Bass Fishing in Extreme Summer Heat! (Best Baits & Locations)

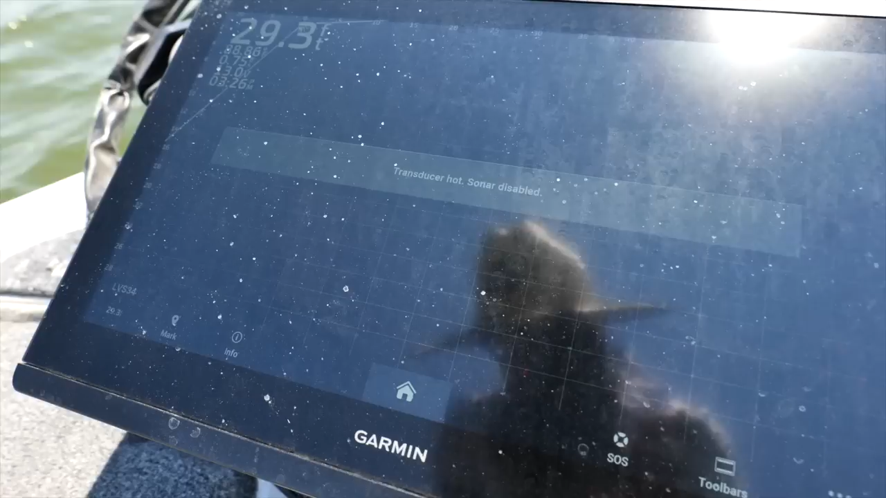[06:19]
so one of the first rods you're going to need is some sort of moving bait rod fish that you actually see or schooling maybe they don't hit a top water
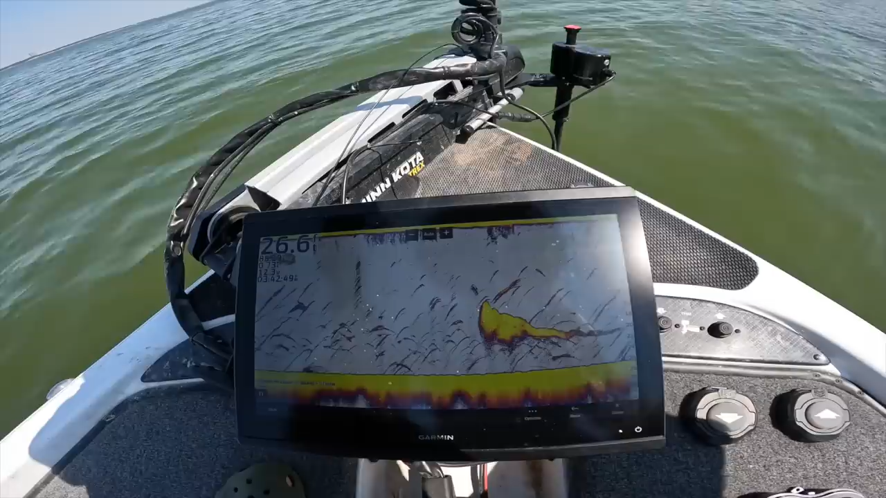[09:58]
it's just mostly white bass that are hanging around them and something that i'm going to look for is a piece of cover that will hold and right now i'm off of a ledge so when i go up closer to the bank a little bit this is going to this is going to pop up to like 18 foot and
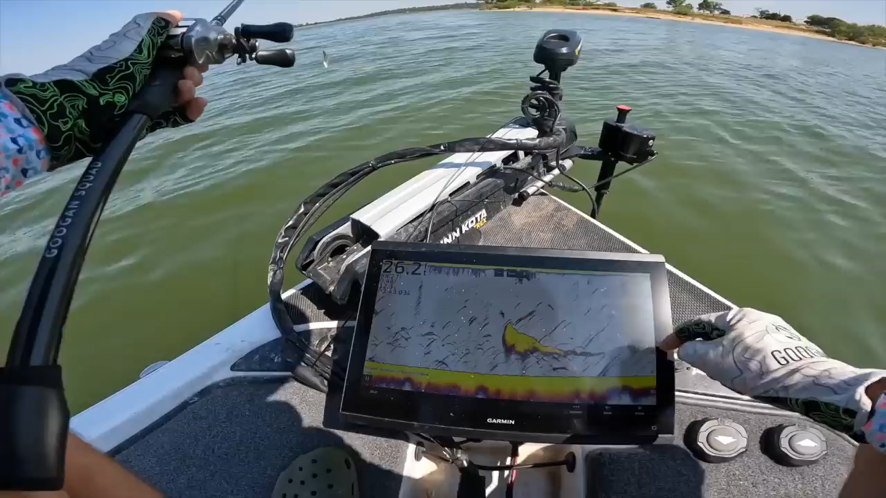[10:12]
that's most likely where some of the bass are going to be and how i work this bait is i'll throw it out let it sink to the bottom
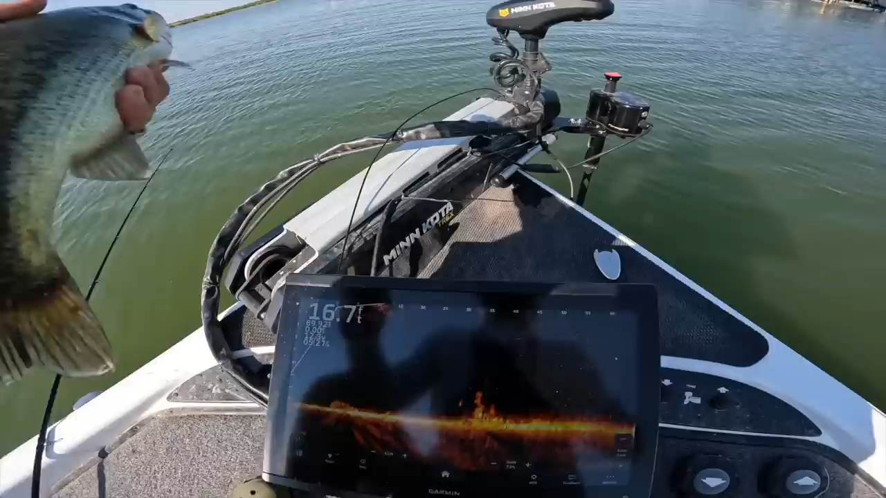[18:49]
right there so pretty close to the dock there's a couple of bass maybe a few crappie down there